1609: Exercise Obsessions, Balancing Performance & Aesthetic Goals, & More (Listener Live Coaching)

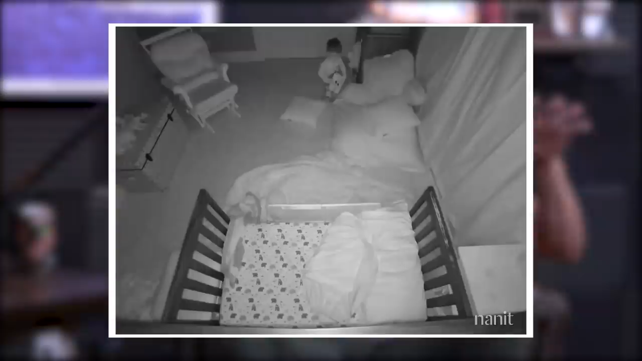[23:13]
I'm trying to find the, the two doors. He has two doors in his room. He's got a Jack and Jill bathroom and it's attached to his room and then he has the other door. Both of them are locked. And you see him working his way through the dark and check one door and then work his way back and forth. And then he goes, he gets a book, like he's going to read a book and stuff like that. It's pitch black. Eventually, what he does is he goes to one of the doors and I got a picture. I'll show you this, guys. He's literally like on the ground, like face down like this.